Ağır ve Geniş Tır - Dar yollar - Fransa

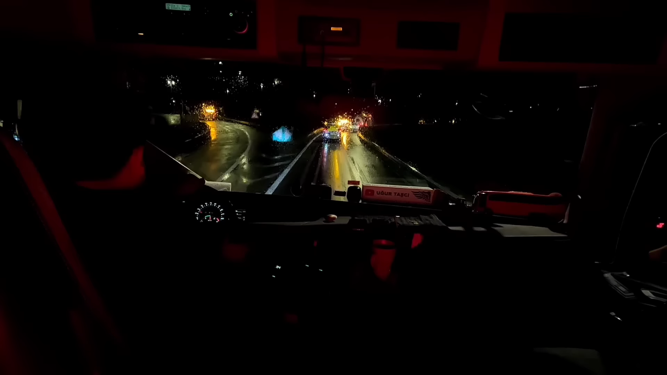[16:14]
Sol taraftan karayolu arabası ayrıldı. Şimdi buradan sonra da Beon diye, Beona diye yazılıyor. Beon diye bir şehir var. Orayı da polisle geçeceğiz. Polisi aradılar. Bizi bekliyor. Bir yarım saat, bir saate kadar orada oluruz.
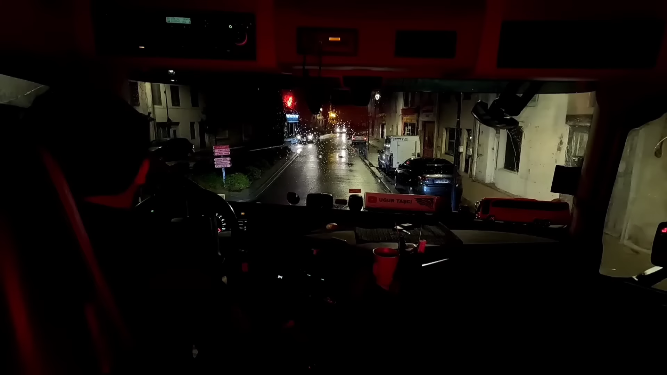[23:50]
Olduğu yerde bekliyor. Halbuki yani kaldırıma çıkabilir. Ufak araba sonuçta. İşte dediğim karşı tarafı düşünmek lazım. Çünkü bazı böyle panik yapıyor.
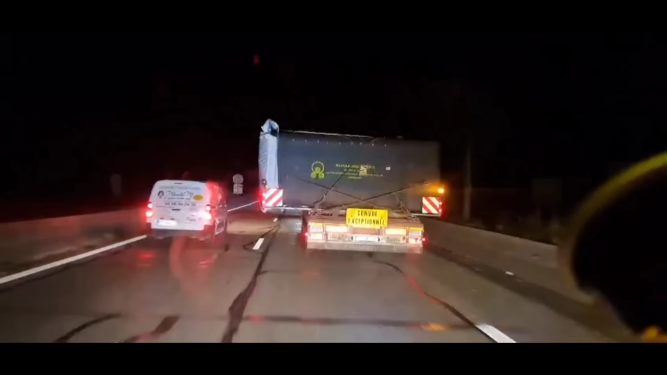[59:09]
Fransa'da limana indiğim zaman bana göre iş bitmiştir. Türkiye'ye o kadar çok kafaya takmıyorum. Çünkü gerçekten hani Türkiye'de kullandığımız yollar buralara nazaran çok çok geniş. Çok çok rahat. Türkiye'de sadece biraz trafikten yana sıkıntı yaşıyoruz. Hani bu yükün altından geçebilir miyiz? Şu dorsenin altından araba geçer mi gibisinden. Burada da yaşıyoruz bazen. Ama Türkiye'de biraz daha fazla oluyor maalesef. Bu çekicinin sağındaki ve solundaki yaktığım lambalar da
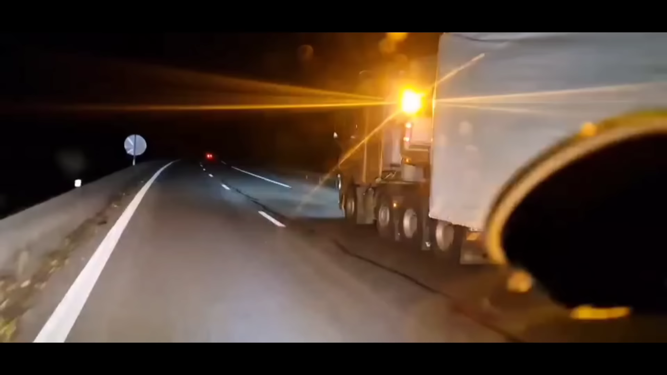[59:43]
yine aynı dediğim gibi işte böyle yüke vuruyor. Yani hem arkadan geleni rahatsız etmiyor. Şu anda yaktım mesela. Yani arkamdan gelen adamı rahatsız etmiyor. Karşıdan gelen zaten görmüyor. Ama benim yükü gece net görmemi sağlıyor. Böyle dar bir yerden geçerken özellikle çok işe yarıyor.